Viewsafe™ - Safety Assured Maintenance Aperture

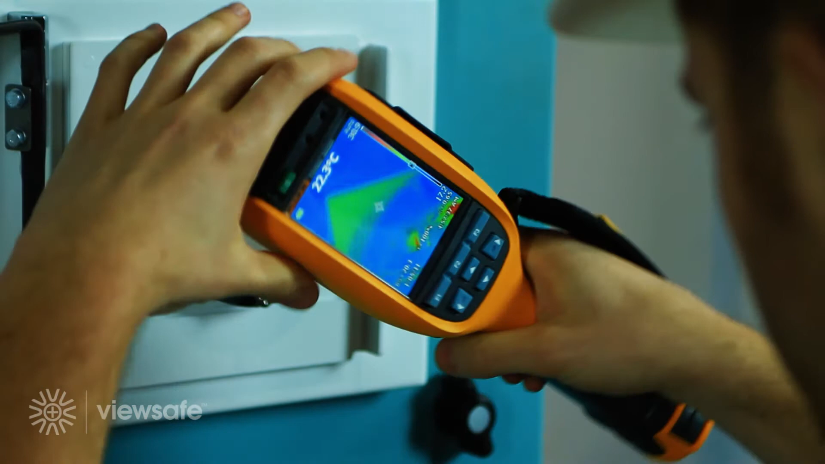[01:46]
Through ViewSafe, the operator can now regularly inspect live equipment with the use of a thermal image camera,
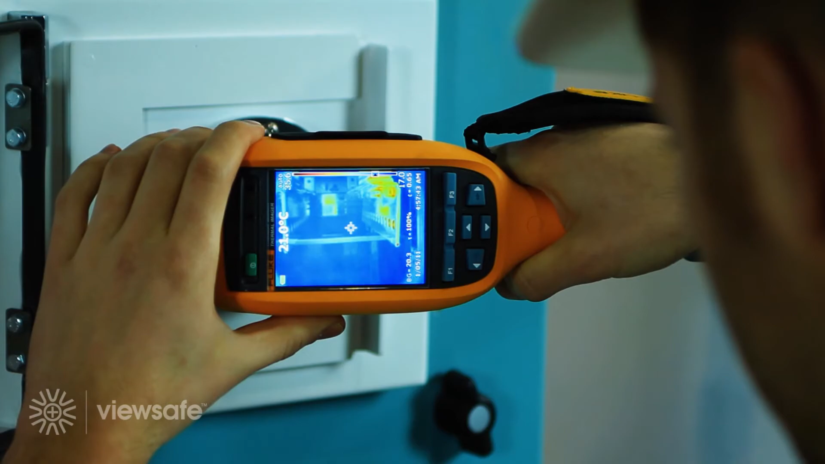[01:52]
producing a far higher accuracy of asset performance data whilst ensuring operator safety.